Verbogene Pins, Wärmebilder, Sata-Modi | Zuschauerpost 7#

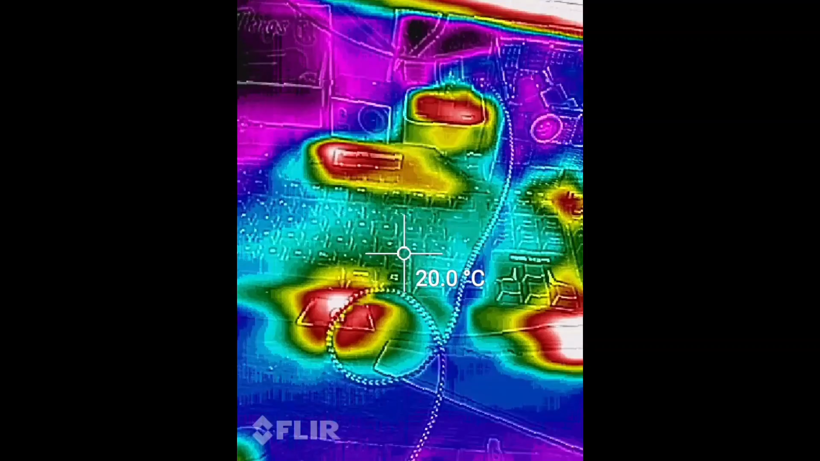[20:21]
On screen: spot 20.0°C
Das heißt, wenn ein Raum verschiedene Temperaturstufen hat, dann kann man sich damit auch orientieren. Ja, aber das war es dann hierzu eigentlich.